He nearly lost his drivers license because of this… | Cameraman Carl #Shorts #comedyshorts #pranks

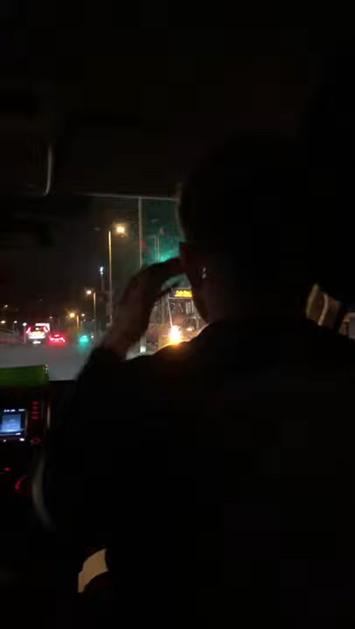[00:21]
Bro, bro. It might not be you. It might not be you Oh, dude, it didn't again.
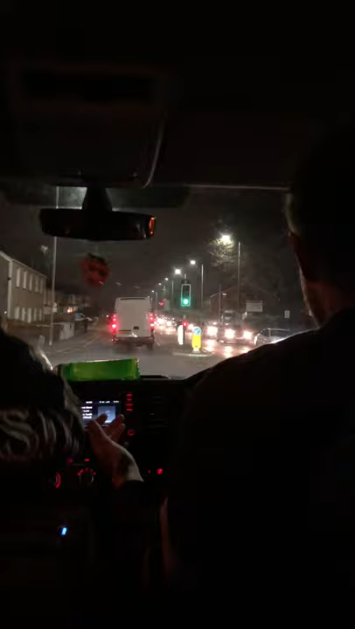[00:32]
I'm doing f**king 20 miles an hour. That one was definitely me. What the f**k? Dude, that's six points. You gotta be more careful. No, no, hang on. No, it's not f**king six points. You boys would both see me I was doing under the speed limit both times. Bro, bro. Bro, I thought I was doing 25